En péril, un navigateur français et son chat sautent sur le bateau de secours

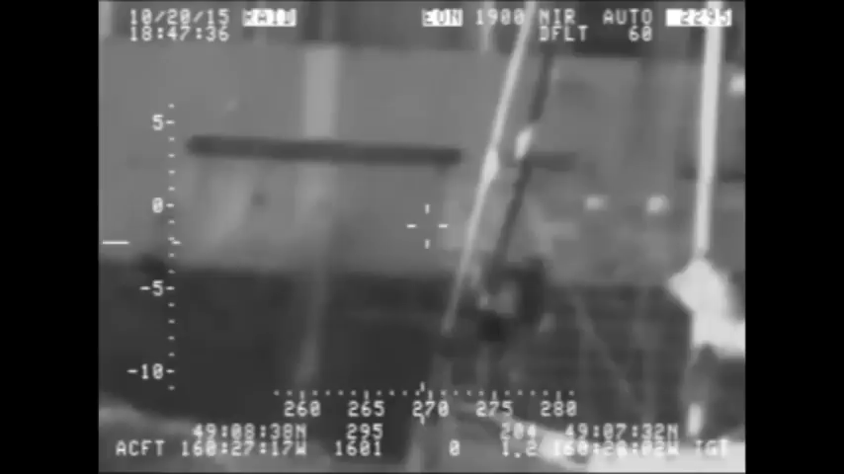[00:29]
Sauvetage périlleux, le marin est accroché à l'avant de son bateau. L'homme n'a visiblement pas froid aux yeux. Il profite d'une inclinaison un peu plus forte